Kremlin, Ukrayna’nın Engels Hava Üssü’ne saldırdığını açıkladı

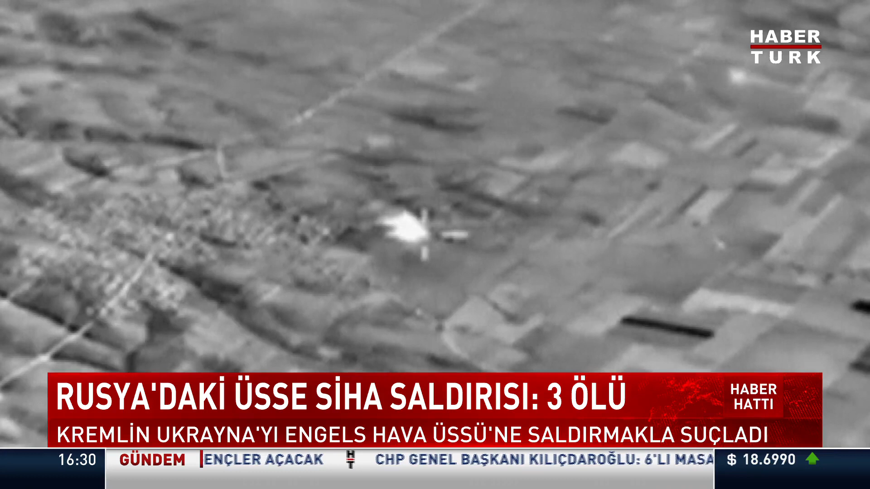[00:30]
Rusya Savunma Bakanlığı, Ukrayna'nın silahlı insansız hava aracıyla engelsi hava üstüne saldırı düzenlediğini duyurdu. Hava üstündeki savunma sistemlerinin Ukrayna siyasını alçaktan uçuş yaptığı sırada vurduğu belirtildi.